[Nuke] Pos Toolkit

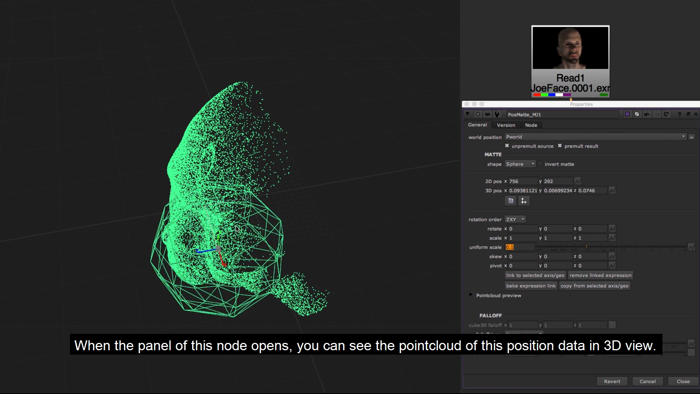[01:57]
When the panel of this node opens, you can see the point cloud of this position data in 3D view. Place the geo as you normally do in Nuke.
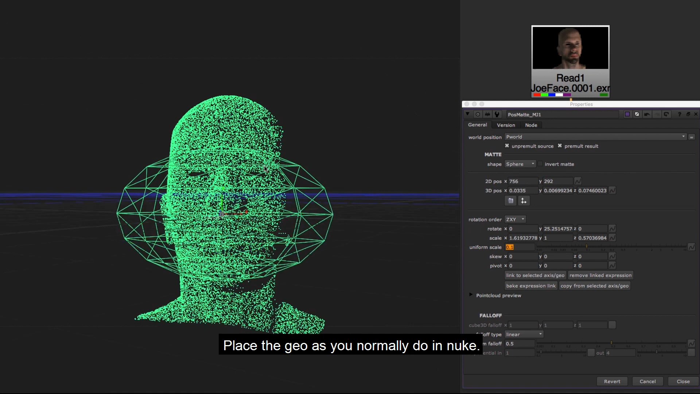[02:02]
When back to 2D view, it will give you the same result as you did in 3D view.
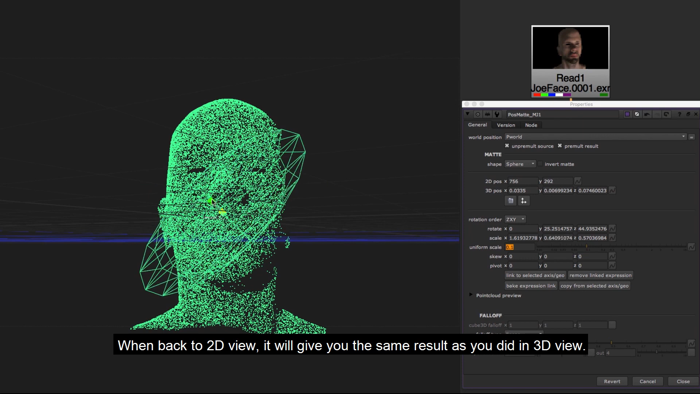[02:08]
Point cloud snap.
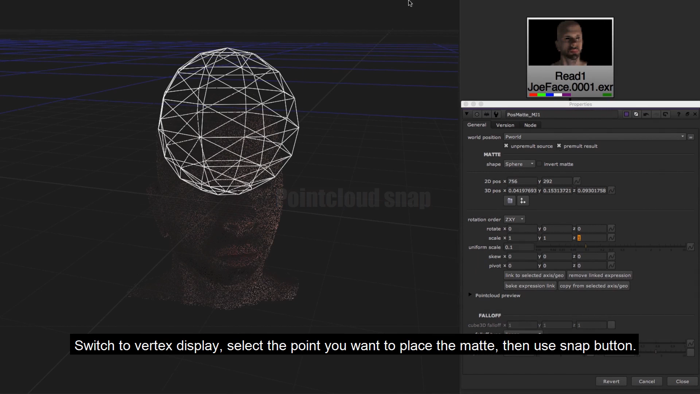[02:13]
Switch to vertex display. Select the point you want to place the matte.
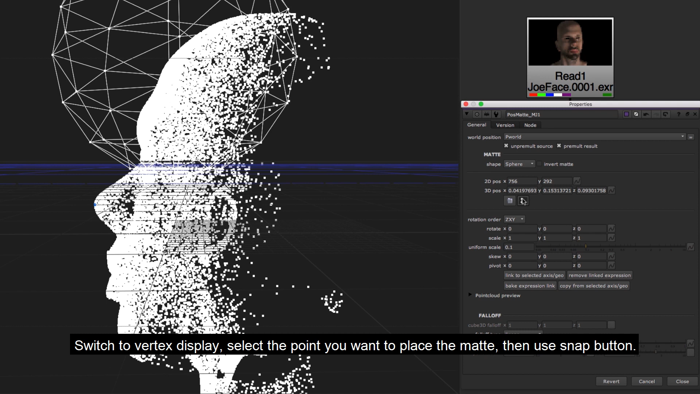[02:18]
Then use snap button. This only works for static objects.
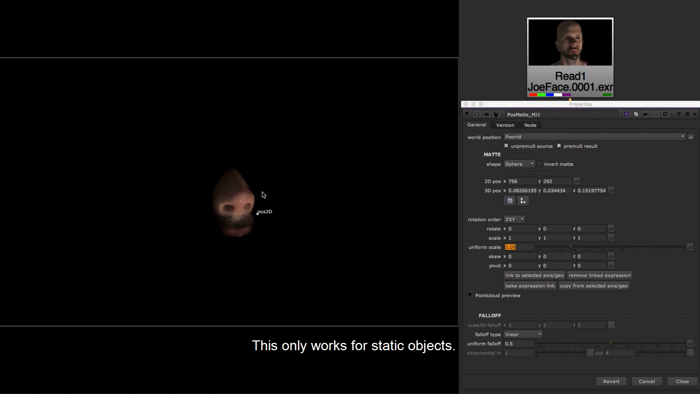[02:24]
Import geo or locator axis.
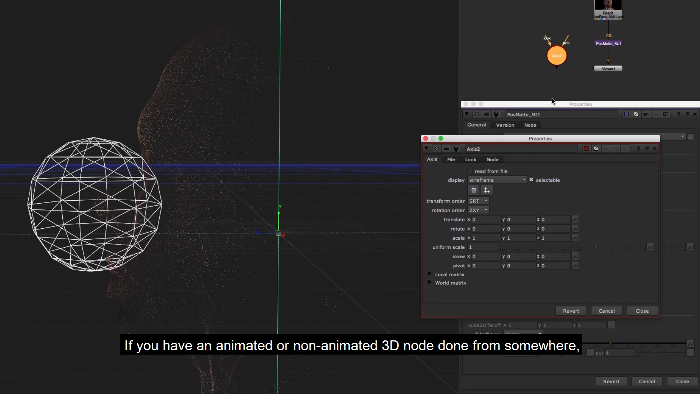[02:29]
If you have an animated or non-animated 3D node done from somewhere, you can select the that 3D node and click link to selected axis geo.
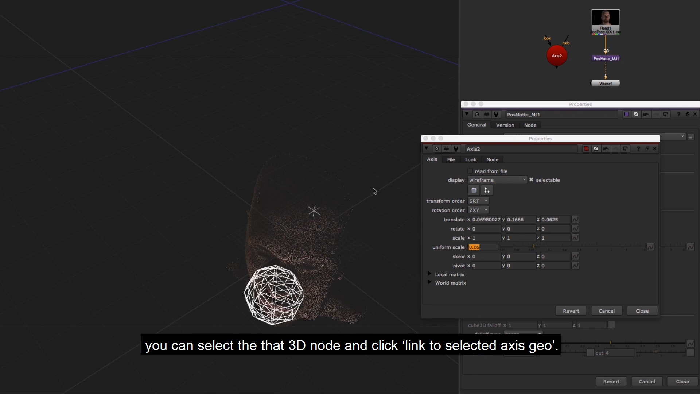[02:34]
It will create a link expression to this node.
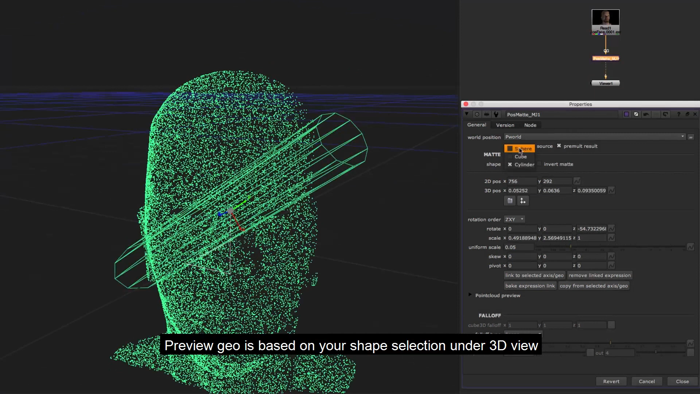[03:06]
It also provides several falloff options.
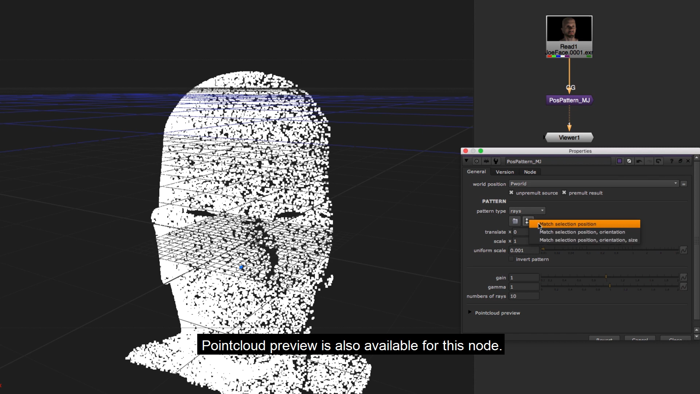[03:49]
Point cloud preview is also available for this node.